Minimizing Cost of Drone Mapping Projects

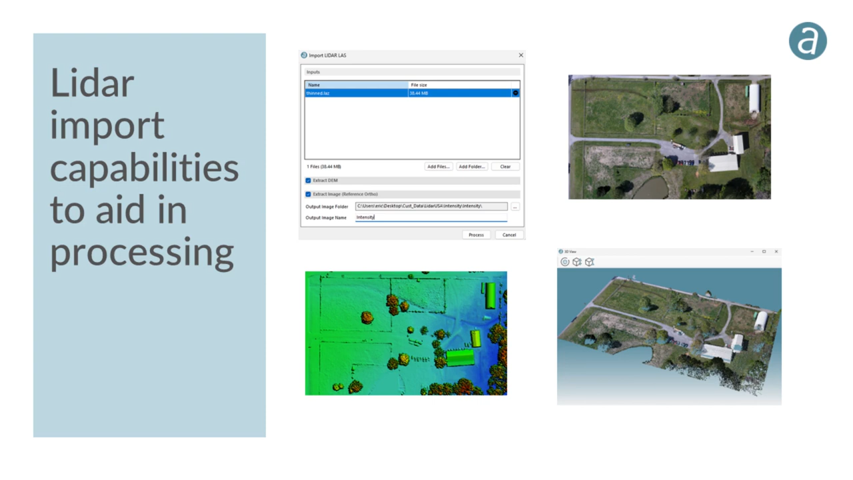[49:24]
So, DSM, DTM creation is probably the biggest chunk of processing time for any image-based processing software. LiDAR import capabilities will speed up your processing. And then finally, we also have the ability to use multiple PCs and accelerate the processing through distributed processing.